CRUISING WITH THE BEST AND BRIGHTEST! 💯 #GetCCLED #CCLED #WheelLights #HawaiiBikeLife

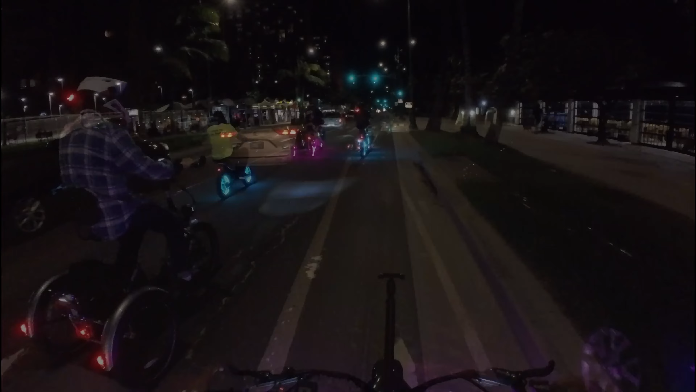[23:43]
Let's get in a slow wheelie. Yeah. There you go.
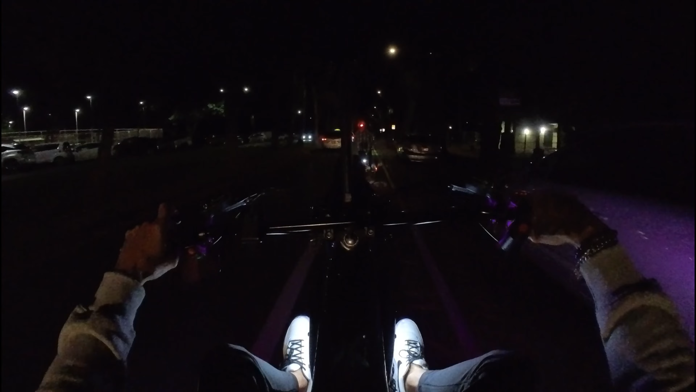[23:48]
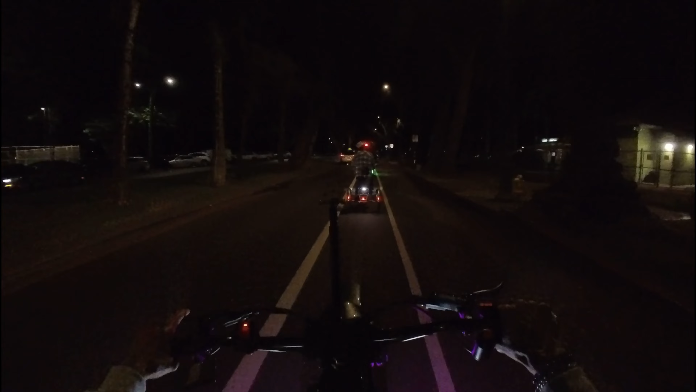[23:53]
Oh, that's it. That's all she wrote.
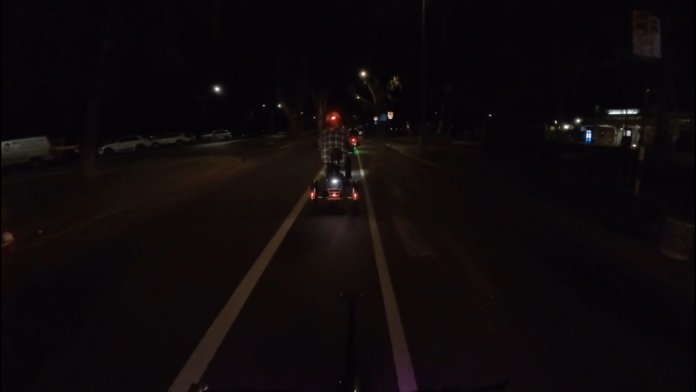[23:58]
One more time. Sweet darling. Woo, chilling. Woo! So we're just pulling up to our rest stop over here at Russell's.
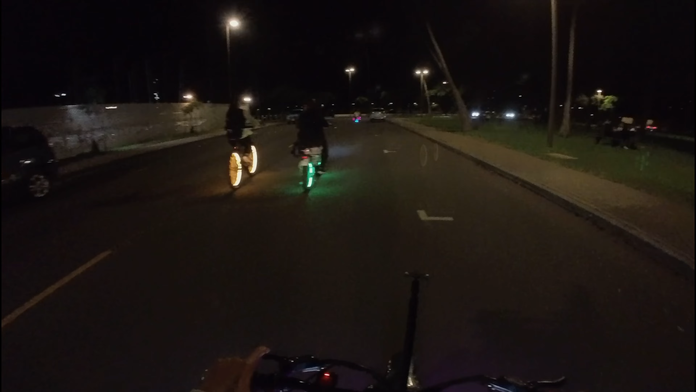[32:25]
Yeah, him. Make the turn. Make the turn.
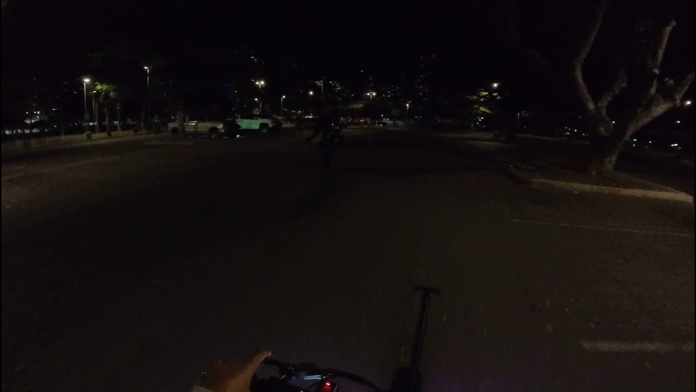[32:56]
Incredible. He does not disappoint. Look at that. Oh yeah. Woo. Toe drag.